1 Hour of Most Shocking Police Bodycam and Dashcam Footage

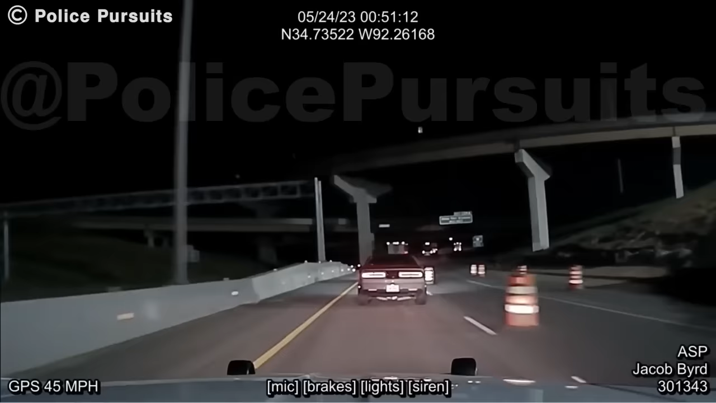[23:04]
The Dodge Challenger bears the tag of another car, prompting the police officer to attempt a traffic stop. However, the driver doesn't have any of it, as he accelerates and initiates another hot pursuit. The suspect is extremely quick, and keeping up with him is going to be very hard for the officer. In fact, at one point, the Challenger hit 161 miles per hour.
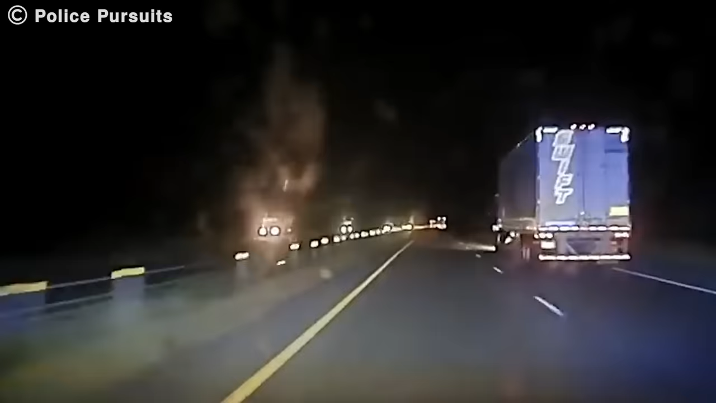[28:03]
The police vehicle tries to accelerate and engage in the pursuit, but they've got no chance of matching the Mustang's pace, let alone catching up. So, the chase is over before it's even begun, and the suspect lives to see another day.
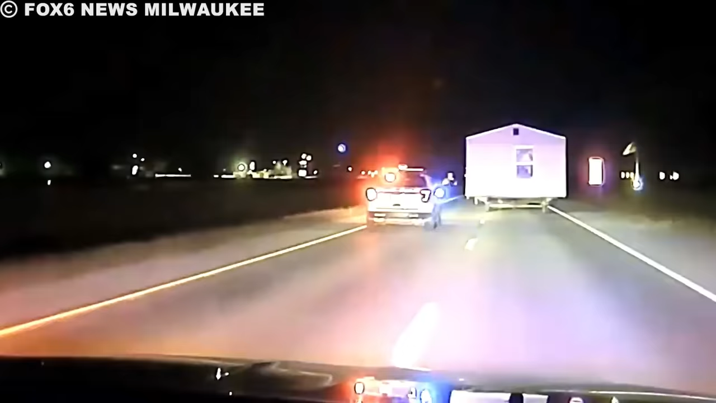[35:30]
In the darkness of the night, tension creeps into the air as the truck carrying a large house down the highway becomes the intense object of a tense chase, the truck speeding through the city streets at 30 miles per hour. Police efforts to stop the big rig reached a critical point.
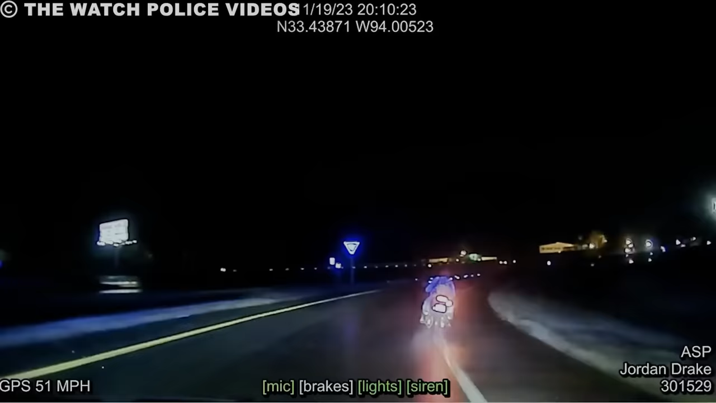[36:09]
Amid lousy weather, a dashcam captures the dramatic moment Arkansas state troopers begin chasing a motorist who refuses to stop. On a wet road, a motorcyclist defies police orders to stop. Bad weather conditions and slippery roads add to the intensity of the chase. The motorcyclist continues at high speed through the rain. The chase culminates at an intersection. The motorcyclist crosses the intersection at high speed.
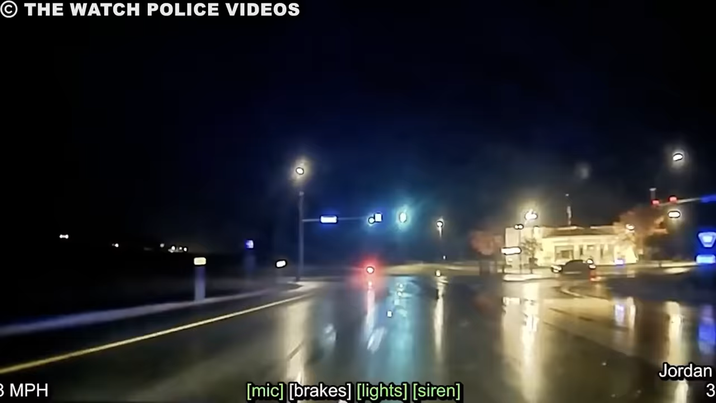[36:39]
However, as events continue, an unexpected drama ensues. Suddenly, the motorcyclist loses his balance and falls to the side of the road, causing an inevitable accident.
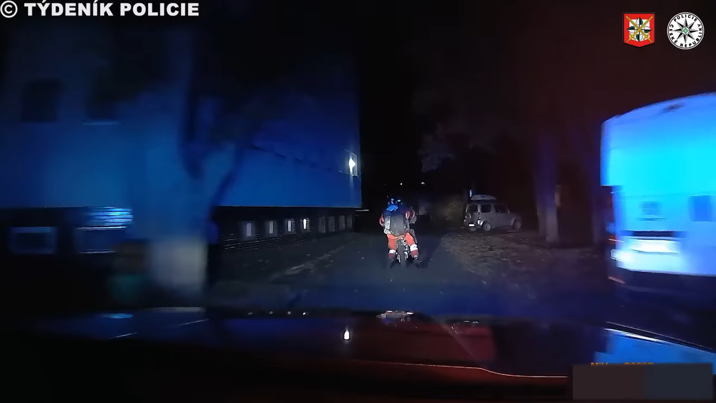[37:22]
In an instant, the peaceful situation turns into an unexpected chase. At high speed, the drunken motorcyclists speed past the surprised police.
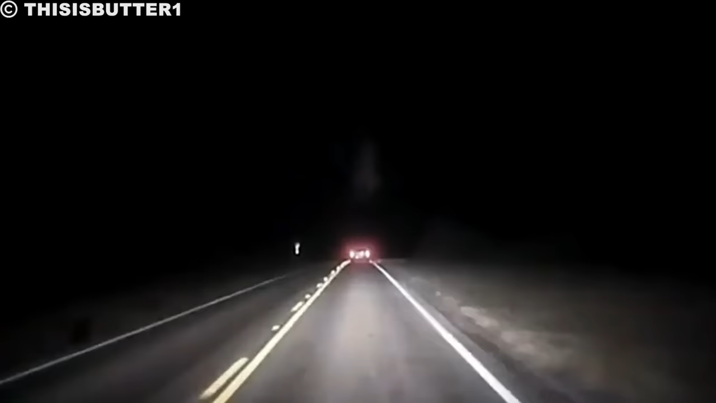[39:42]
In the middle of a silent night, a TXDPS trooper witnesses the unexpected tension of a Chevrolet Silverado suddenly stopping in the middle of the road. As the trooper approached the suddenly stopped vehicle, both doors opened simultaneously. About 8 illegal immigrants got out quickly and ran towards the bushes. They were creating a tense atmosphere in the night.
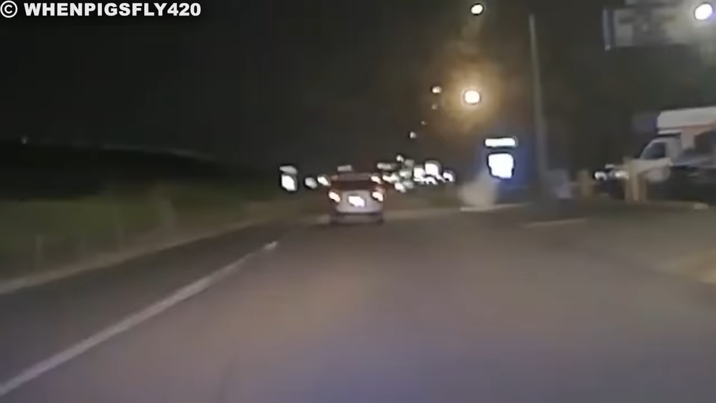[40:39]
At the exit ramp, the police had set up a spike trip, but to no avail, and continued the chase. The driver continued to elude the officers. He then attempted to swerve and enter the parking lot.
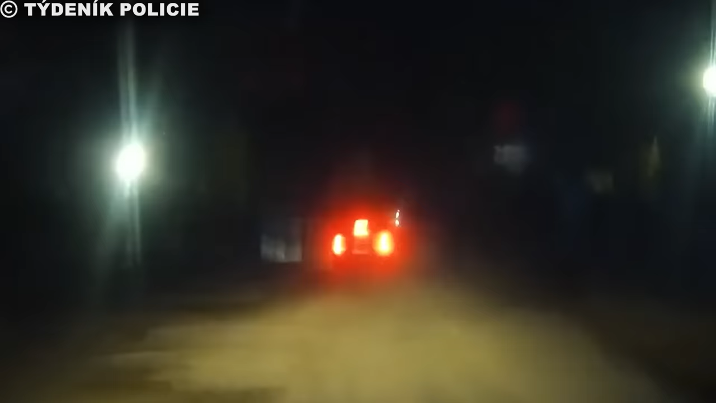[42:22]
The chase begins when police receive information about a driver suspected of being involved in illicit drug trafficking. Swiftly, the police began a chase through the small streets of Prague. At the end of the chase, the tension peaks when the fleeing driver almost has an accident at the end of the small street,
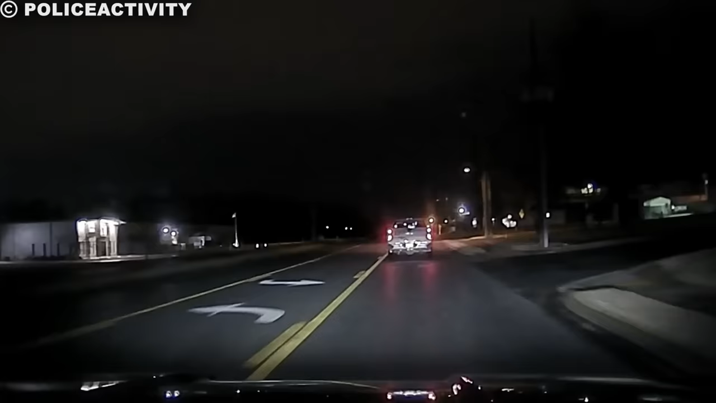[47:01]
On a night in Rogers, Arkansas, a tense chase involves a police officer named Trooper Surrett after receiving an alert about a U-Haul rental truck fleeing the Springdale Police Department. Trooper Surrett responded to the alert quickly, tracking the U-Haul truck through the deserted streets of Rogers. Over the radio, he confirms that the vehicle is legitimate,
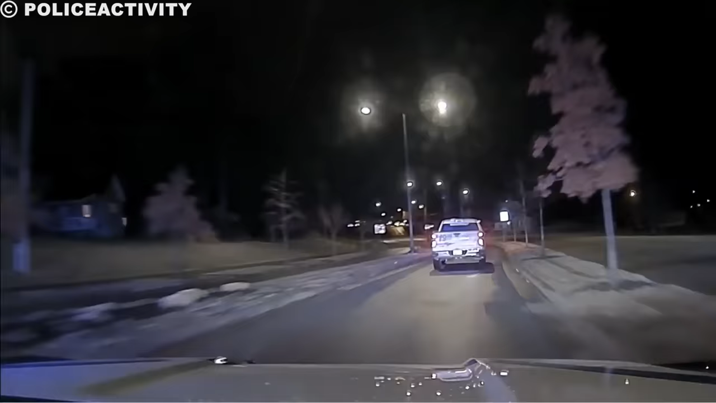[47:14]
but tensions rise when he gets confirmation that it is the vehicle that escaped from Springdale. The chase begins in the middle of the night. The chase involves complicated maneuvers along the winding city streets.
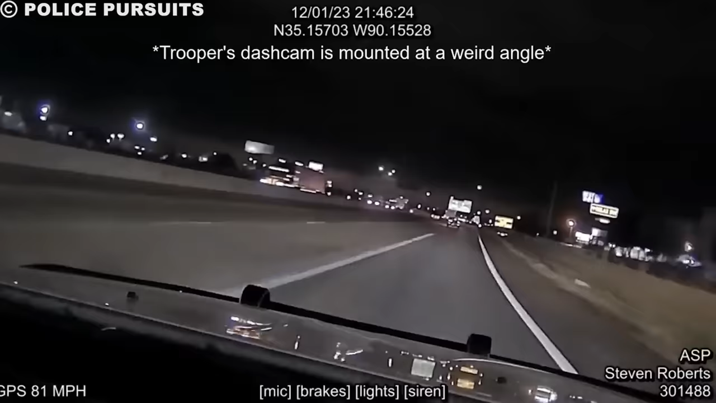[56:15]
On Friday, December 1st, 2023, on Ingram Extended near Southland Doctor, officers from the Arkansas State Police engaged in a high-speed chase while stopping a dark-colored Chevrolet Malibu for violating the speed limit.
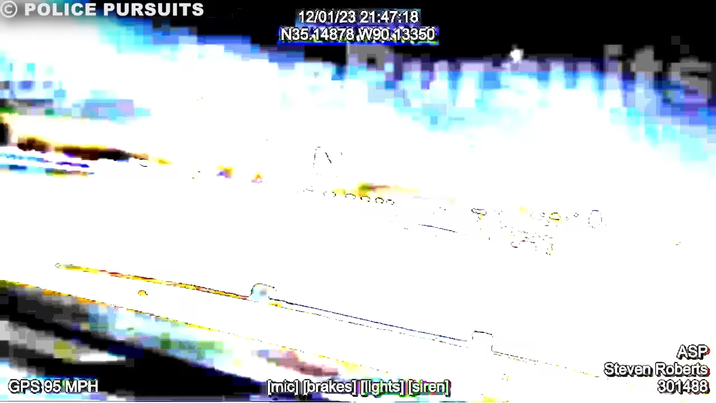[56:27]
The Chevrolet Malibu refused to stop.
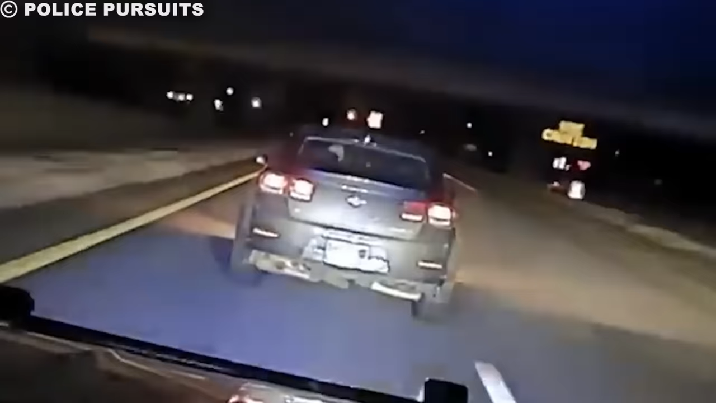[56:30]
Mercilessly, the Malibu sped south across the interstate overpass at an increasing speed, reaching over 90 miles per hour. The Malibu persisted in disregarding the order to stop, reaching speeds exceeding 100 miles per hour. The officer tried a TVI maneuver to bring the Malibu to a halt. The TVI maneuver successfully forced the Malibu to spin and crash into a concrete parapet, ending the chase.
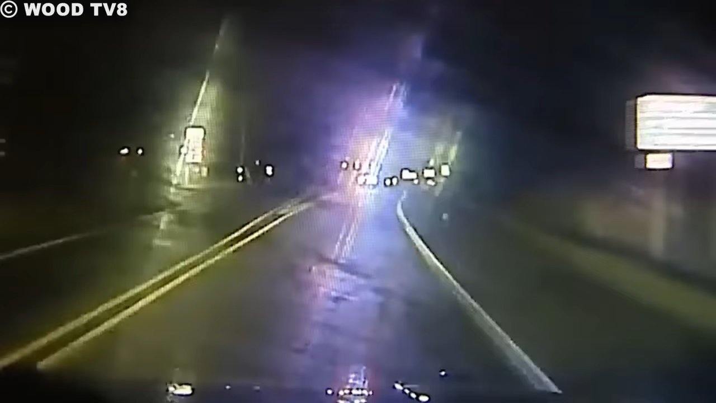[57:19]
A night in Pawpaw, November 21st, 2023, witnessed an exciting event. A woman leading the police on a dangerous chase with a 4-year-old child in the back seat. The vehicle crosses the road at high speed, taking sharp turns. The officers try their best to stop the woman's vehicle. The climax occurs when the woman is finally stopped.
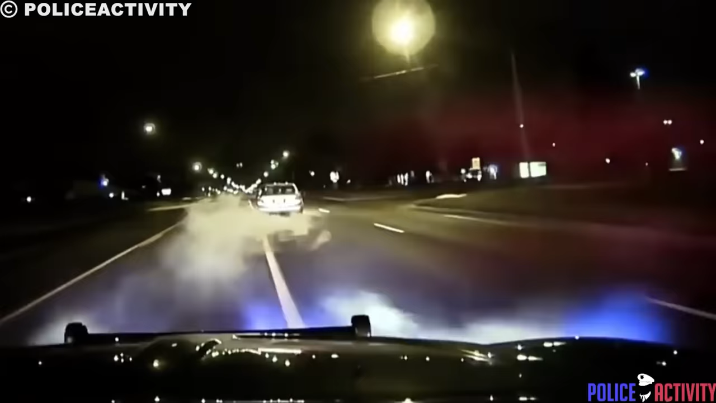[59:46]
One night in Sterling Heights, a police chase involving a man in his early 60s started as an ordinary traffic stop turned into a dramatic and suspenseful moment. The police were about to stop this suspicious car. Instead of slowing down and pulling over, the driver runs away and runs the car at high speed. The chase continued until it became a serious incident as the car lost control and hit the side of the semi-truck. Lieutenant James Belmonte of the Sterling Heights Police stated that the man was lucky to be alive, considering how severe the accident was. As a result of the accident, the driver suffered severe injuries, including a broken collarbone, arm, and ribs.